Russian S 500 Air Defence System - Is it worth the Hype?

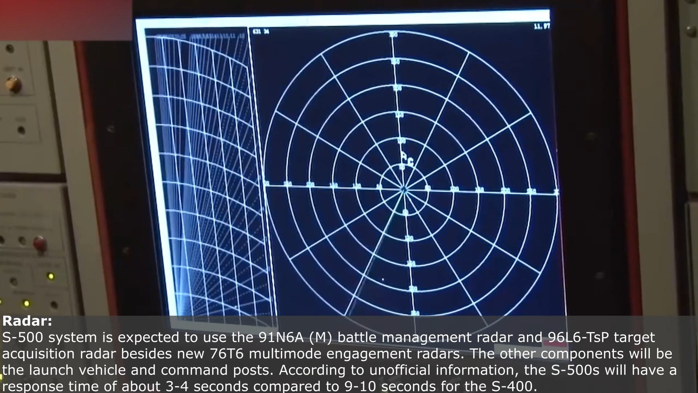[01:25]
The S-500 system is expected to use the 9-1N6A-M battle management radar